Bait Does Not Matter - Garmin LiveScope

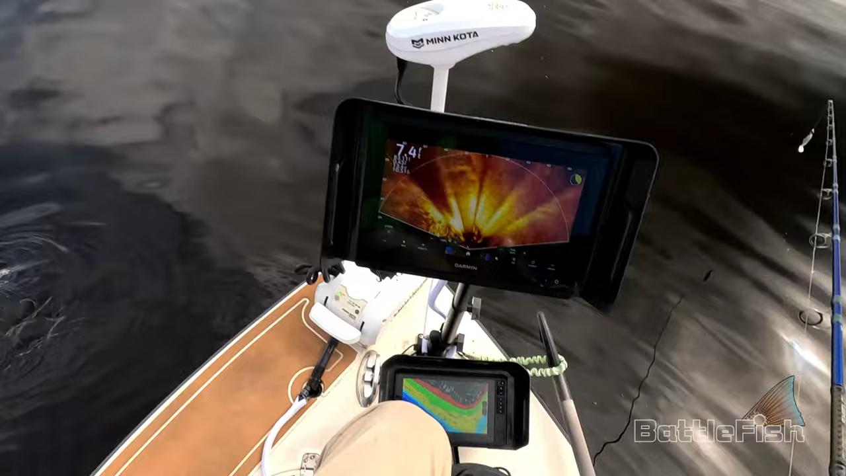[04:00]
So my live scope I can turn around 360 degrees so I found a school of redfish showing up behind me